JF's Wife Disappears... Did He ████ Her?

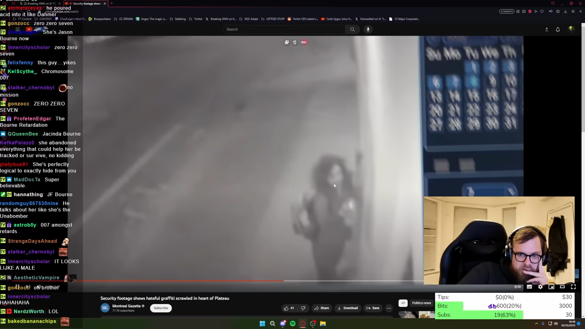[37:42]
Well, especially looking at the camera at the front of the building, the writing. The person completed the graffiti wasn't happy about it because they left and came back and put a heart. Maybe they didn't want...